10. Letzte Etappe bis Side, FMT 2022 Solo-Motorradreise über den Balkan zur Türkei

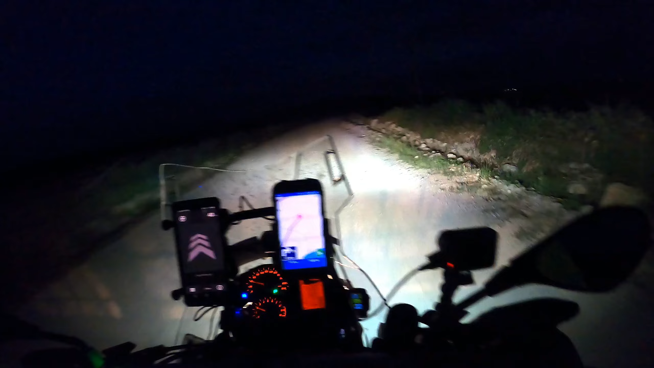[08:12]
Und wieder im Dunkeln unterwegs. Warum? Weil ich es mag und es nicht verboten ist,
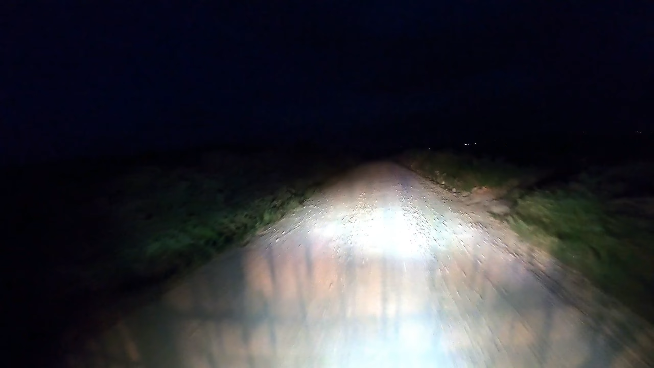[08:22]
ich Licht am Motorrad habe und ich die Kanakale 1915 Brücke bei Nacht erleben möchte. Der Plan ist aufgegangen. Über diese Offroad-Strecke habe ich komplett den Überblick von der Brücke. Mein Plan ist aufgegangen.
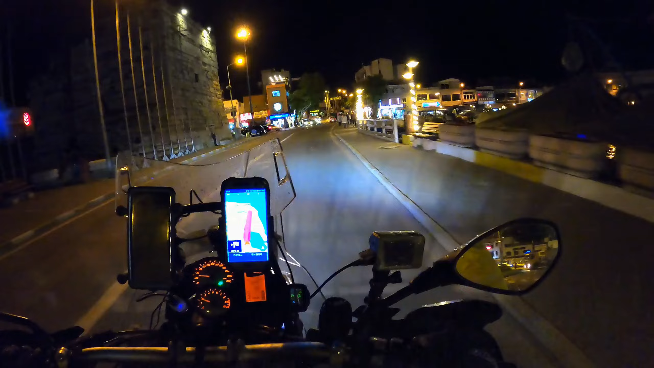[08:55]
Es ist schon 22 Uhr vorbei.
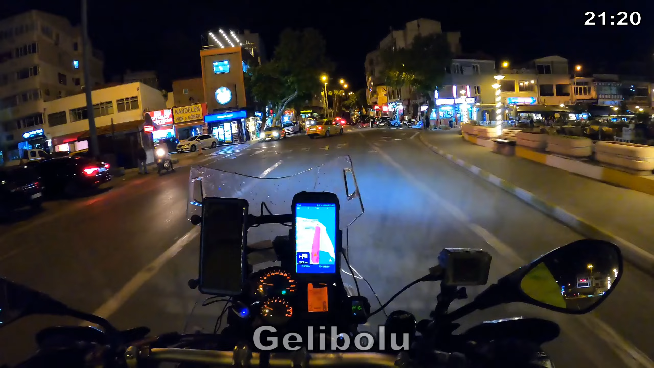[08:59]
Ich erreiche Gelibolu, die letzte größere Hafenstadt vor der Brücke. Eine sehr hübsche Stadt. Auch von hier gibt es eine Fähre, die mich in den asiatischen Teil bringen könnte.
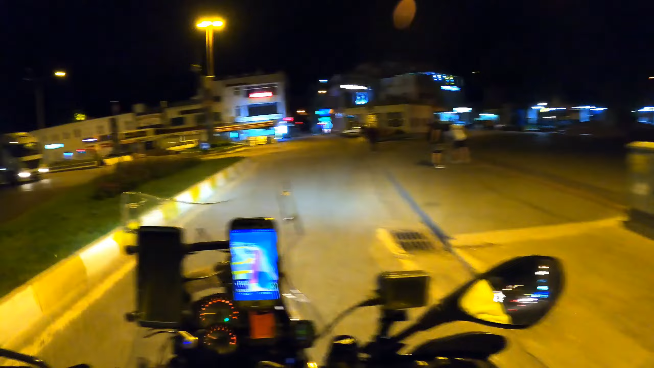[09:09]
Hier bin ich gerade am Fährhafen, aber das kommt heute für mich nicht in Frage.
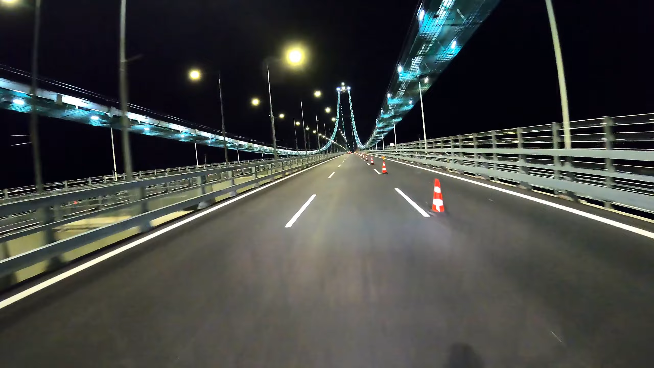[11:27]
Die Stützweite von 2023 Metern nimmt auf die geplante 100-Jahr-Feier zur Gründung der modernen Türkei im Jahr 1923 Bezug. Danke, Vicky. Und mit einer Spannweite von 2023 Metern ist diese Brücke aktuell Weltrekordhalter. So, und jetzt geht's straightforward zu meinem Übernachtungsplatz,
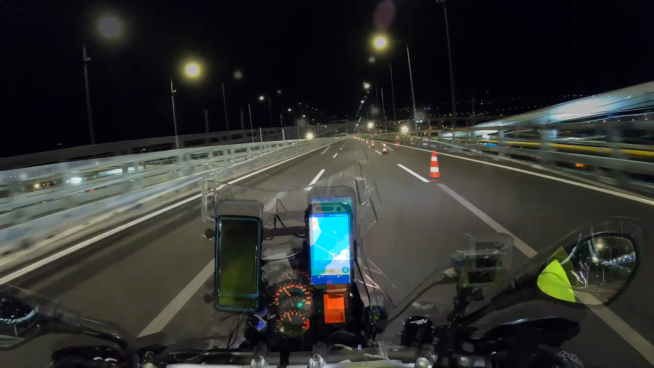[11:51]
den ich mir in Gelibolu in der Karte ausgesucht habe. Mal sehen, ob das was wird. Sieht gut aus, aber ich bin nicht allein hier.
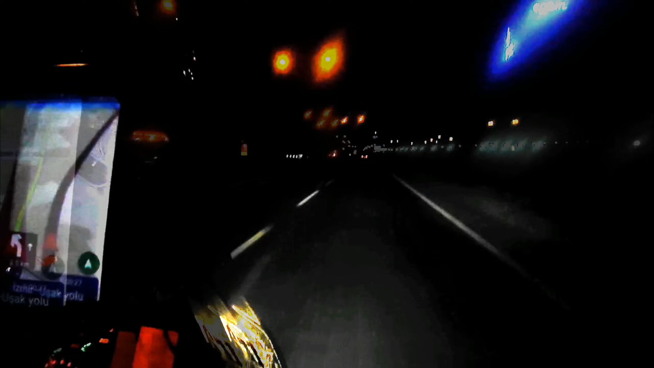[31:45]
Von Bergama aus bin ich jetzt noch 89 Kilometer gefahren und habe mich jetzt für einen Platz entschieden. Eine Wiese direkt an einem Weinfeld, dicht an dieser Straße, sodass ich morgen früh wieder zügig loskomme. Wie es richtig aussehen wird, werde ich erst morgen früh erkennen, weil ihr seht, es ist schon wieder dunkel.